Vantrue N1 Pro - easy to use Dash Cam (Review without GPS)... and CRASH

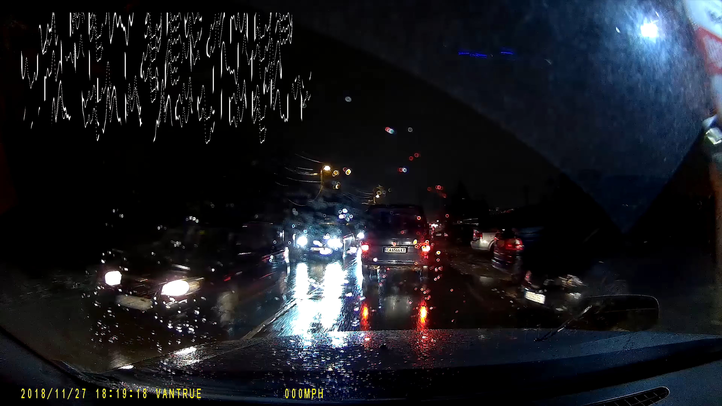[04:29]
The parking monitor lasts for no
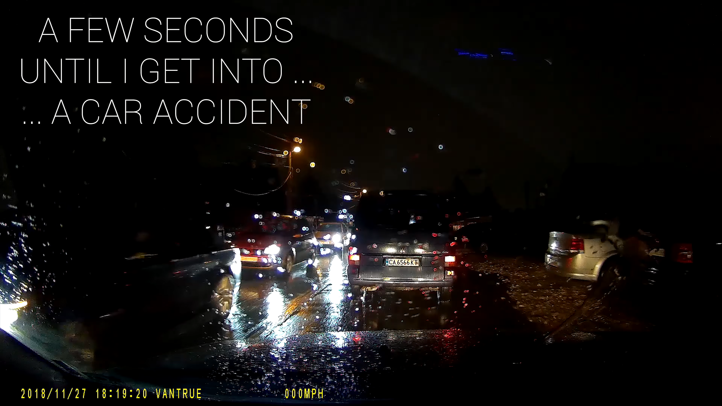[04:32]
more than 24 hours and if you have your vehicle unattended for a prolonged period of time this is going to prevent a discharge of the car's battery. A feature we naturally expect to see with most dash cams but somehow gets implemented on too few models.